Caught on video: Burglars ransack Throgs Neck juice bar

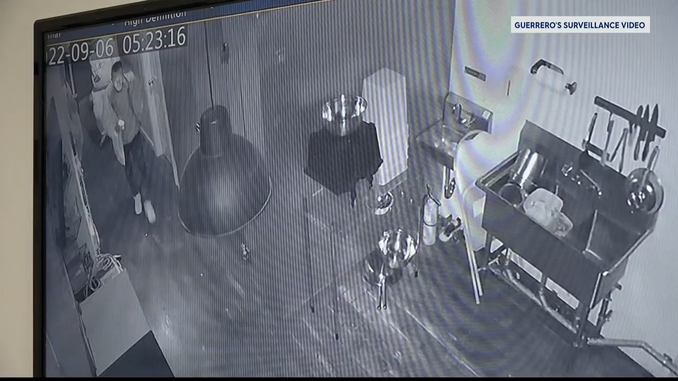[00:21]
Watch as Oscar Manuel Navarro says his surveillance cameras caught these burglars breaking into his business early Tuesday morning.